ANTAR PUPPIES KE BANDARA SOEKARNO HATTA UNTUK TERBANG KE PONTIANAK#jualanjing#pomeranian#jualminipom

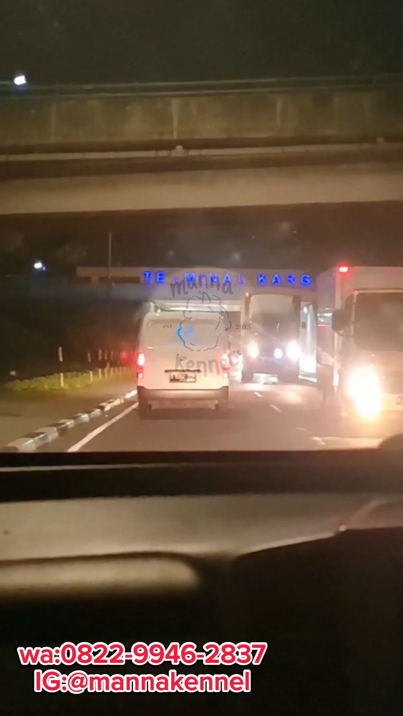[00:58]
Kita sudah sampai di Bandara Soekarno-Hatta. Sebentar lagi kita akan drop Papis ini untuk terbang ke Pontianak.